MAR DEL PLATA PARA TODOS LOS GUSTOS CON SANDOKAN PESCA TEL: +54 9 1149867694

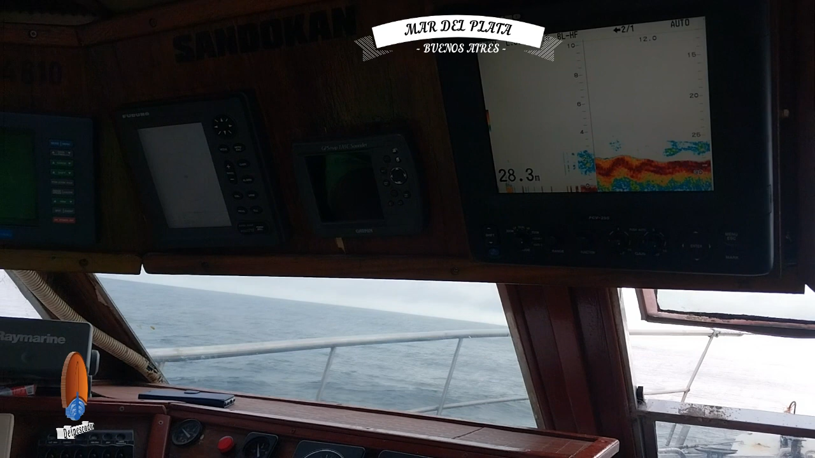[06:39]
On screen: depth 28.3 m
Esa es la marca donde está viendo, ¿eh? El fondo, esas manchas.
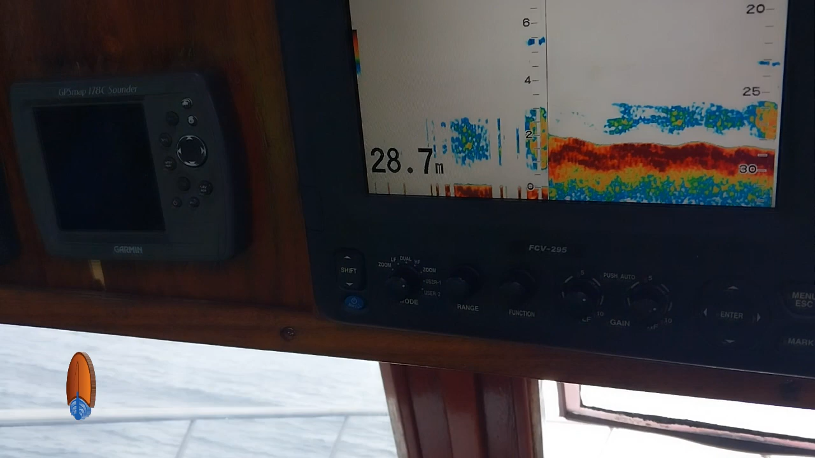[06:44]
On screen: depth 28.7 m
La mancha celeste. Marca de Cardinal. Arriba de las piedras, ¿no?
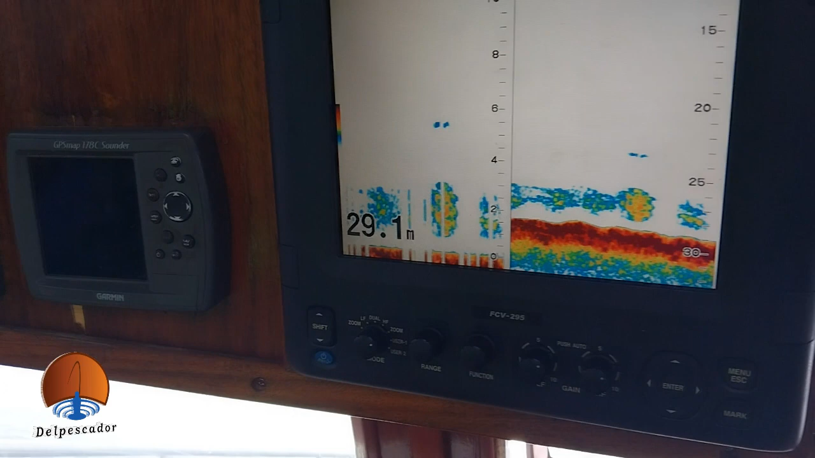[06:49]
On screen: depth 29.1 m
Sí, señor. En 29 casi estamos. Metros. 29 metros.